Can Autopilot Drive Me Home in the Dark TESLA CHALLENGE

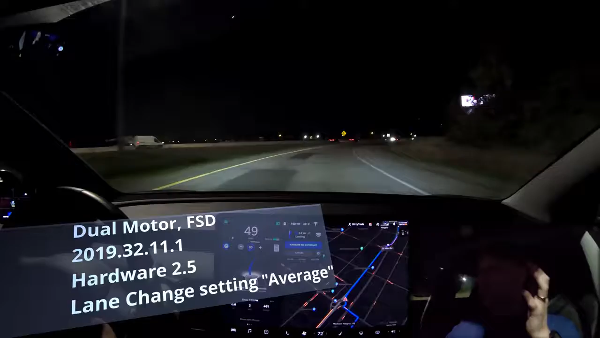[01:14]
which is on-ramp to off-ramp with no interventions. So I set my speed here at 78. My following distance, I'm actually going to keep as one. Normally I do two, but honestly, I think this one's going to be a bit boring because there's not going to be a whole lot of traffic. I don't know how much you're going to be able to, I mean, you can barely see my face. I can see that, but I don't know how much you'll be able to see on the GoPro. And normally where Autopilot has its issues is dealing with other cars. And for this drive, I mean, right here, there's some, but for most of it, I'm just going to be driving.
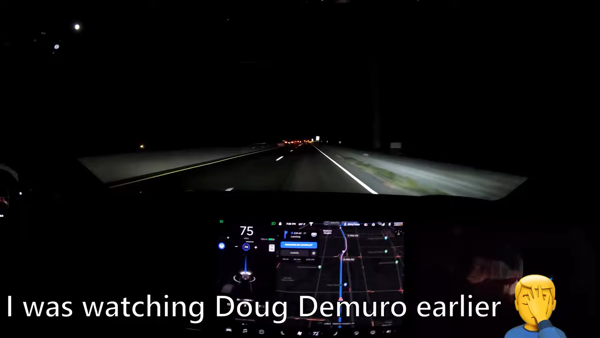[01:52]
The other thing about Autopilot at night is I personally find that it does better. It has a really good time. Sorry if the noise is bad. The road's all messed up from the construction. It has a really good time at night seeing the lane lines and stuff. I don't know if that's related to the way cameras work or blah, blah, blah. But just in my experience at night, it's very good at keeping the lane and doing what it needs to do. A couple other things, a couple other things. Version 10 has been really good so far.
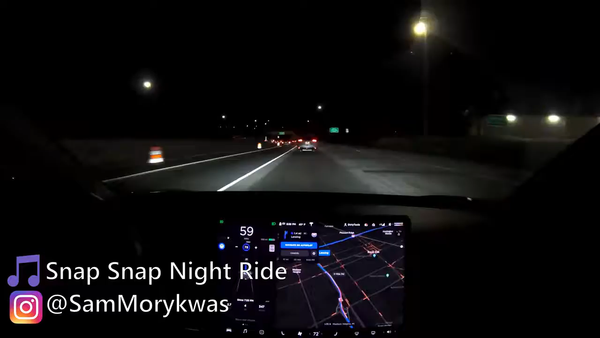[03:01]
Okay, we have a car merging on. All right, looks like we'll be good there. So let's turn this back camera on. So it's pretty clear in the back camera. So this is our first merge, we have to go over to another highway. And I'm kind of I don't know how this is going to be edited. I'm just talking, kind of doing the intro again, because my mic was messed up. So I basically have to make it from here to home and not intervene.